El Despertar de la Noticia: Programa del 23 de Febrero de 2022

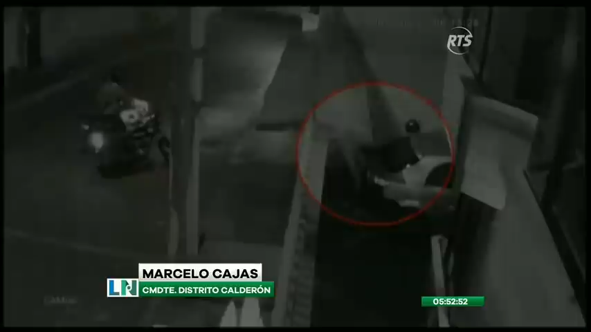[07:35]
Son calificados como delitos de oportunidad, aprovechan la presencia de personas vulnerables, lugares solos y atacan sin piedad.
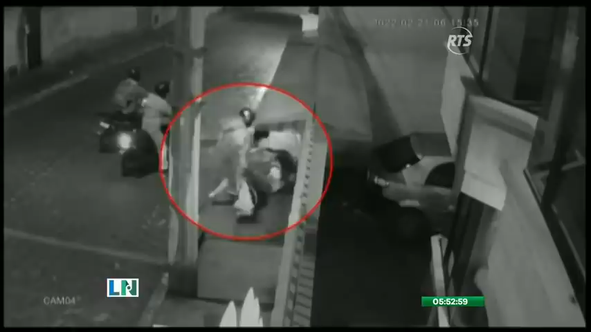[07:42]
En esta oportunidad fueron 4 a bordo de 2 motocicletas,
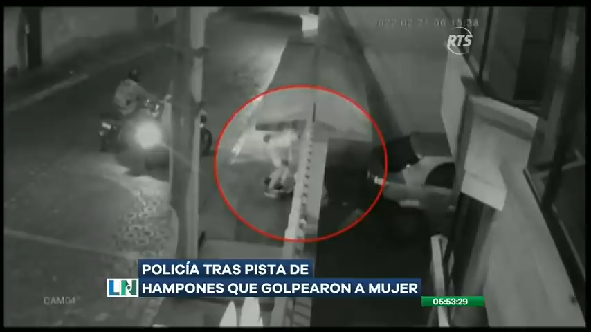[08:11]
cortopunzantes sometieron a una valiente mujer que les enfrentó, aunque su decidida acción le pudo haber costado la vida. Esta gente es bien agresiva, son bien violentos.